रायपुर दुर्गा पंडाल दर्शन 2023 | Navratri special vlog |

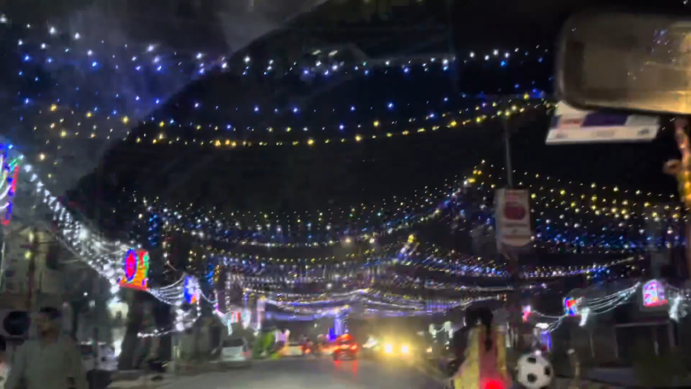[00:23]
रुको रुको रुको, एक नीचे आग लगा है जो है, पूरे दोनों साइड की लड़ी है, बड़ी खूबसूरत लग रही है यार। हाँ एक मिनट ना,
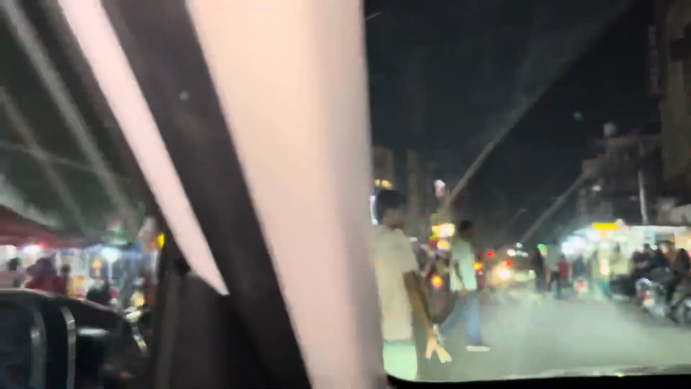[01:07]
आप सभी ये जो सब जानती है, पब्लिक है, ये सब खाने पे टूट पड़ रहा है। रात के 11:30 बजे भी स्लो मो ऐसे
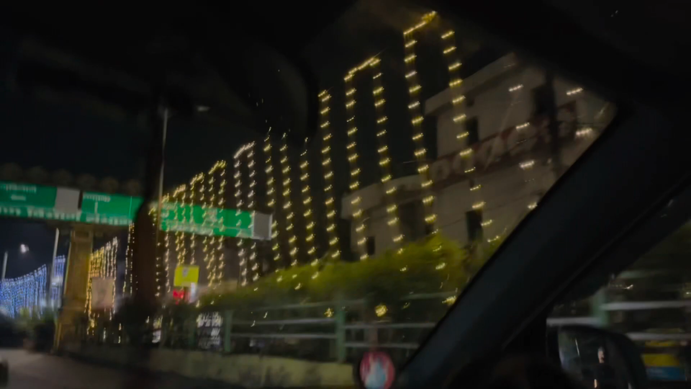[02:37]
और यहाँ से चलो, देख सकते हो वो गुपचुप वाला, 10:50 हो रहा है भाई। हाँ, ये गुपचुप के पास आ जाते हैं हम लोग खाने के लिए।
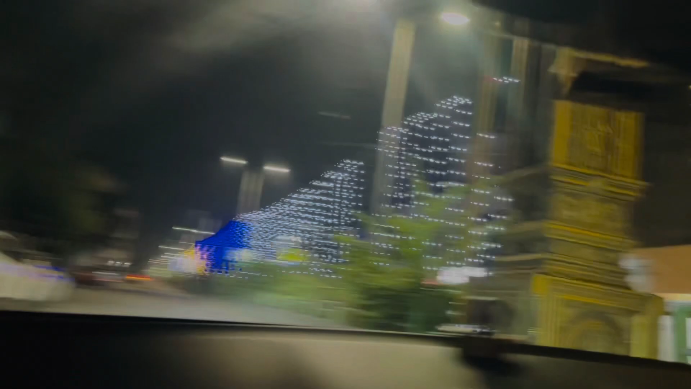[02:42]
और बस ये जो लड़ियाँ हैं, ऐसा लग रहा होगा आपको देख के कि दिवाली वाला जो सीन है वो चालू हो गया होगा घर के।
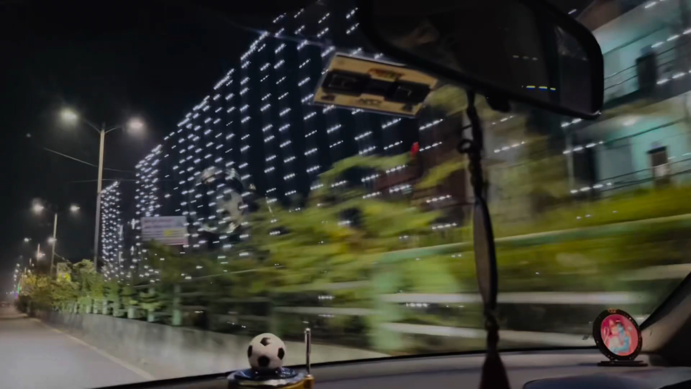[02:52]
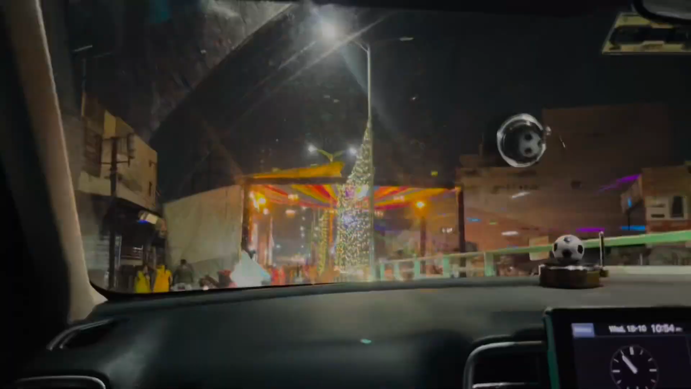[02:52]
यहाँ से हो रहा है स्टार्ट, अब देखते हैं डेकोरेशन।
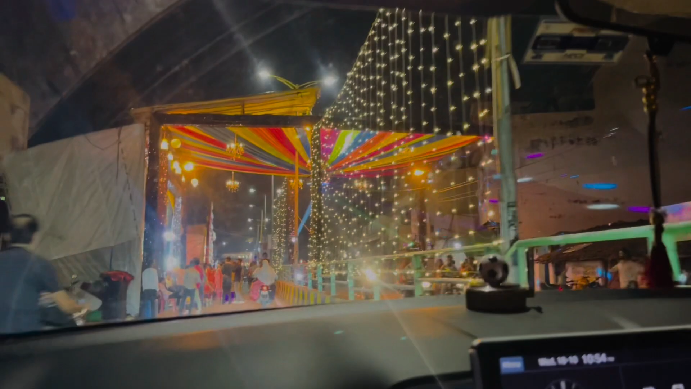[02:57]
वाओ यार, गरबा वाली फीलिंग आ जाती है यार, ये देखते ही देख रहे हो, एक नंबर।
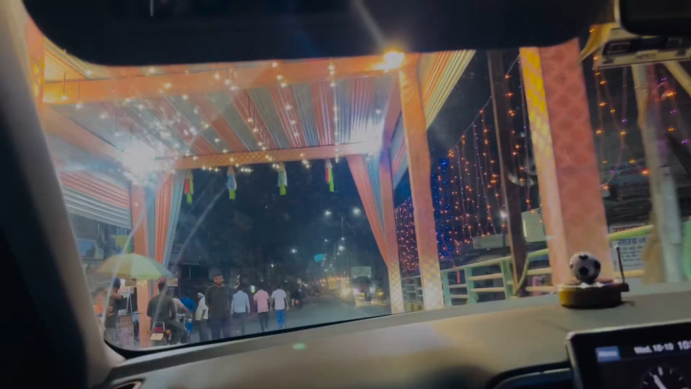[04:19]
अपना कोई नहीं आ रहा पीछे देखो। अरे वाह कितनी अच्छी लग रही है माता रानी, एकदम मस्त।
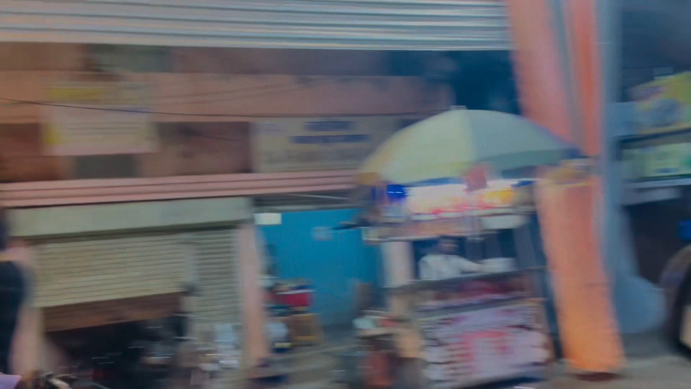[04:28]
यही तो दिल खुश हो जाता है मेरा देख के। घोड़ा में सवार है।
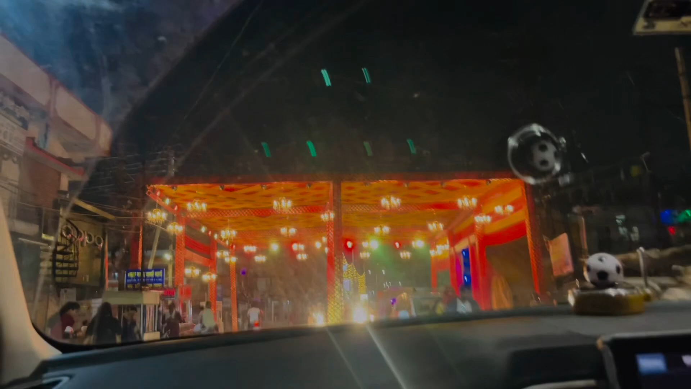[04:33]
सो गाइस, एक और पूरा रोड दोनों साइड से कवर है, देख सकते हो।
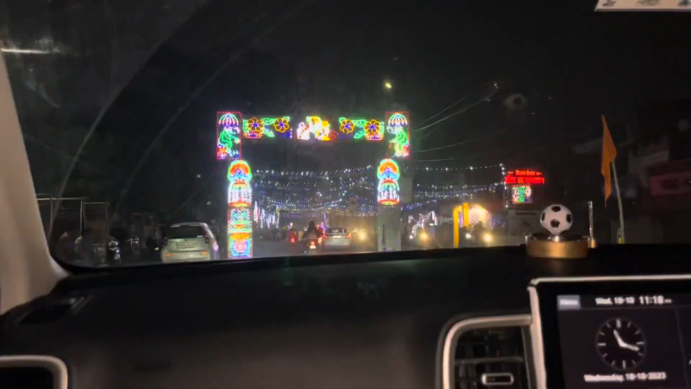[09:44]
यहाँ से स्टार्ट हो रहा है, ये जो है ओल्ड डेकोरेशन है बोल सकते हैं, क्योंकि बहुत टाइम से चला आ रहा है।